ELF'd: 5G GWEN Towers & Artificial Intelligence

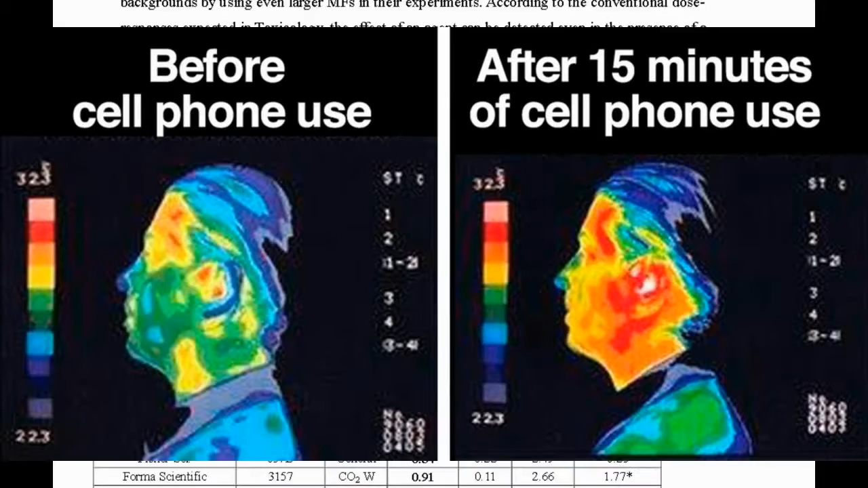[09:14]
It demonstrated that significant radiation could be measured after only 15 minutes on a cell phone.
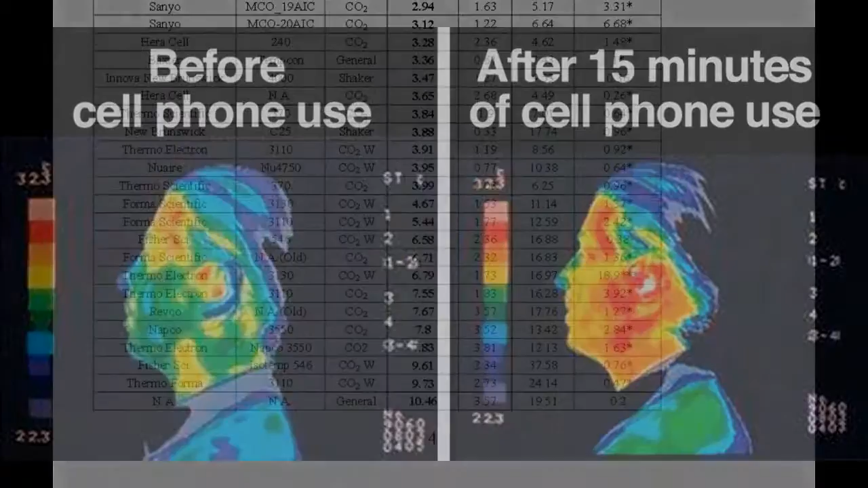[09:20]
While cell phone RF wave emissions are said to be low, RF emissions at just slightly higher levels can alter the structure and function of the brain,